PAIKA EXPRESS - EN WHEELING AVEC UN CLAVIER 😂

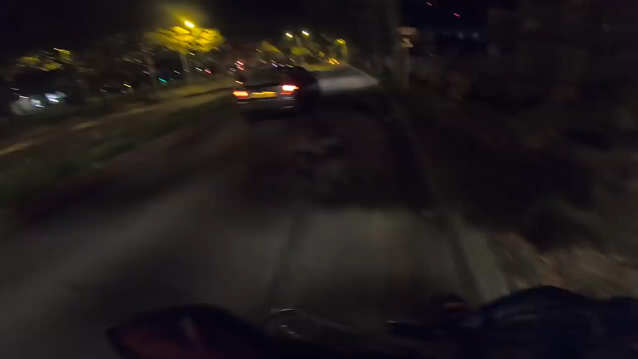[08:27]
Il y a 0 voitures qui se sont arrêtées depuis tout à l'heure.
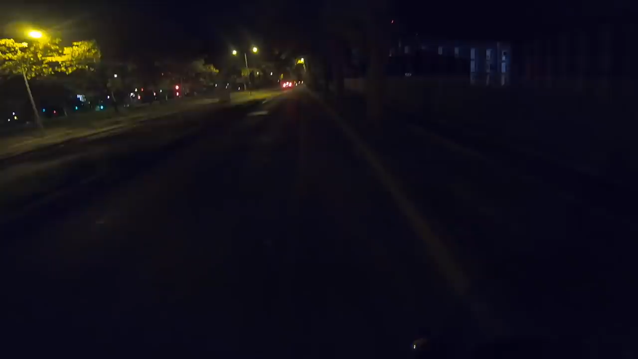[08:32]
C'est fou ça quand même. Pas une seule voiture, frère. Abusé.